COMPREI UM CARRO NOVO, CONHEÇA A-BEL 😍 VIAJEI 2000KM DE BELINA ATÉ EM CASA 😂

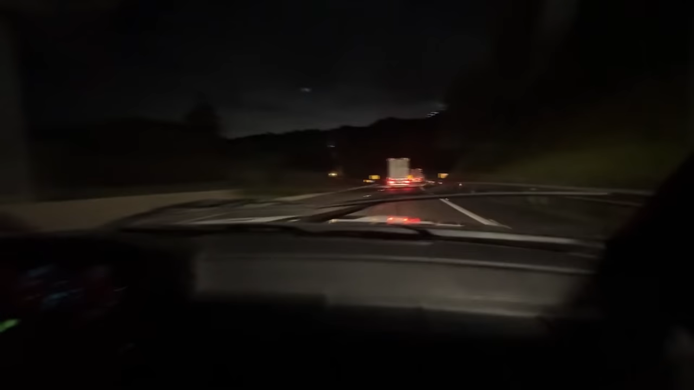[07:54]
É o caminho que você veio? Não vai lembrar? Lembra onde que eu vim, não. Eu tava... meu Deus do céu, agora eu vim. Aí, isso aqui você vai pagar, né? Não sei parar aí do lado esquerdo, então.
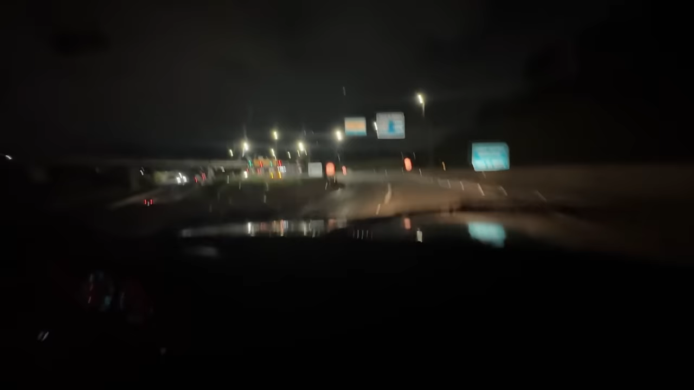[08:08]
É o primeiro aí que você vai. Vai ver assim o tag funcionando. É da cancela! Ai, meu Deus. Ai, meu Deus. Calorão! Assim que o TAD funciona. Meu Deus. Esse carro já viveu, meu amigo. Quem não viveu em 30 anos, ele tá vivendo hoje.